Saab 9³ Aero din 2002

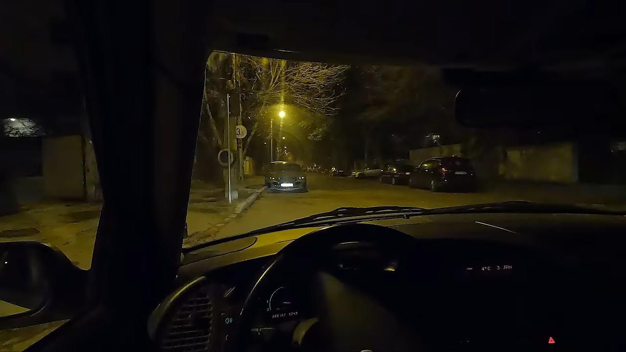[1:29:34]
eu am filmat o mașină interesantă aici cea din față un BMW i5 cu asta am și venit și acolo în dreapta văd un Citroen Santia pe care l-am mai filmat în formatul activă dar sunt curios dacă e tal proprietarului care mai are